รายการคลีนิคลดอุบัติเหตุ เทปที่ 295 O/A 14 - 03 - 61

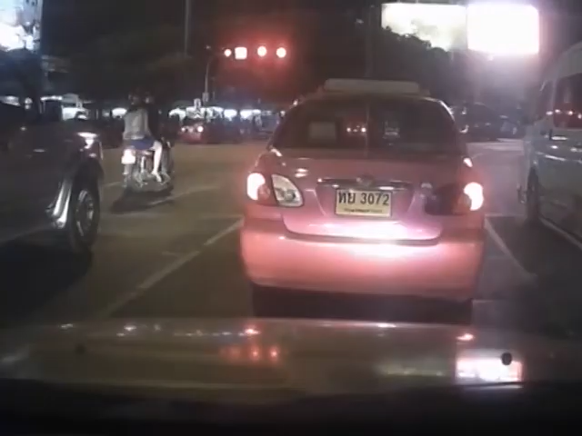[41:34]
คมชัดทั้งกลางวันกลางคืนบันทึกได้ระดับ Full HD มุมมองกว้าง140องศาหน้าจอกว้างถึง2นิ้วมี